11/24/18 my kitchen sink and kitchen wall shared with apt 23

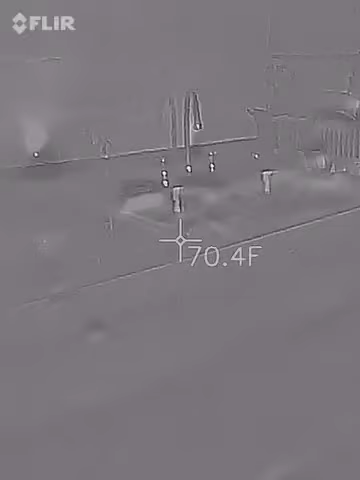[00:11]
On screen: spot 70.4°F
so this is my kitchen that's the kitchen sink there I already recorded a tweet where I took pictures and I measured the EMF under
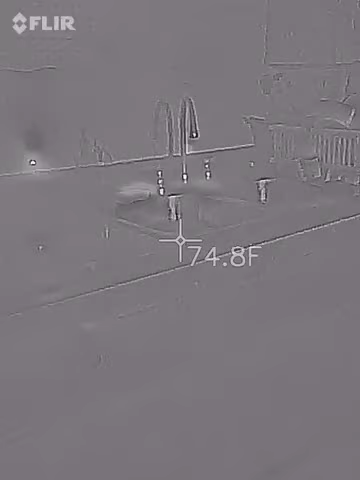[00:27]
On screen: spot 74.8°F
the sink and the garbage disposal was not plugged in yet it was a meeting
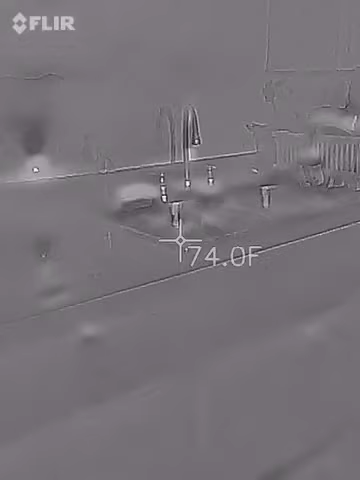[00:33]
On screen: spot 74.0°F
emitting high frequencies and this is a high what I call a high frequency area of
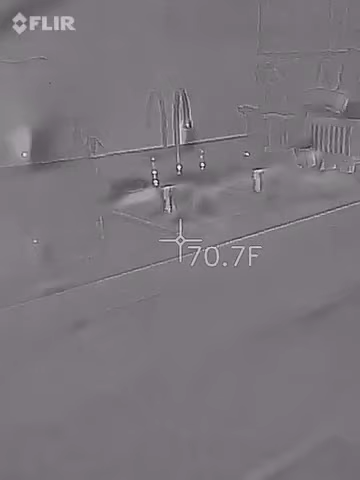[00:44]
On screen: spot 70.7°F
my apartment one of them here in the kitchen now on the other side of that walls apartment 23